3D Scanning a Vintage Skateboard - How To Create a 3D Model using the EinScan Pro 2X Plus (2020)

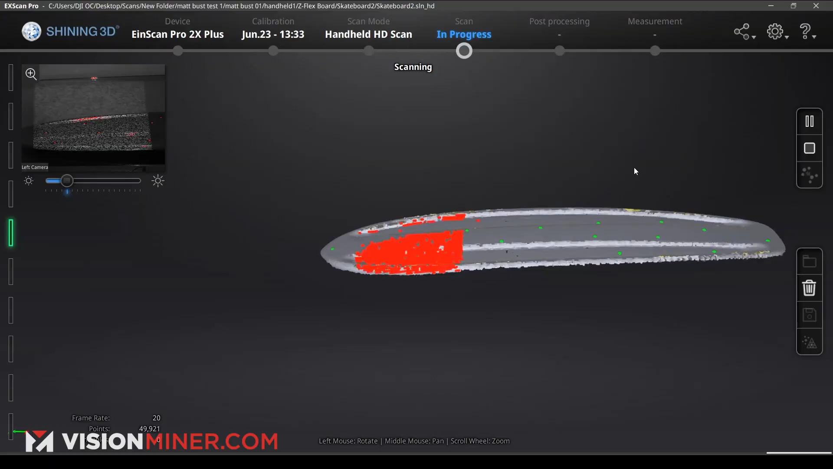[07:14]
So you can see it's kind of filling in a lot more down towards the bottom edge than we had before, which is good. We need that. So as you can see, we got these sides much, much, much better.
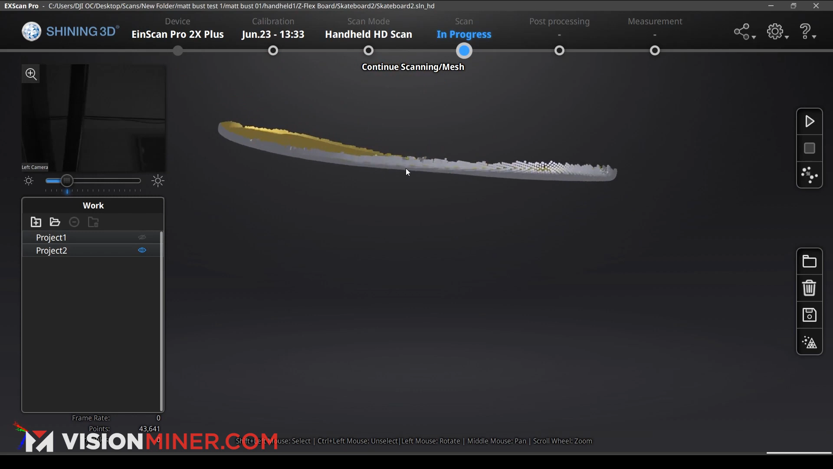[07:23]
So we're going to go ahead and look. Looks like our top was lacking on that side there.
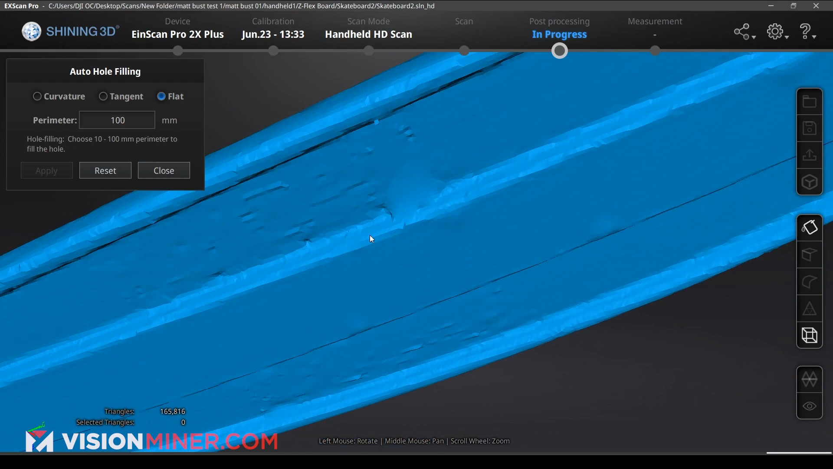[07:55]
but doesn't really match up our curvature very well. It got these flat parts really, really nice and smooth.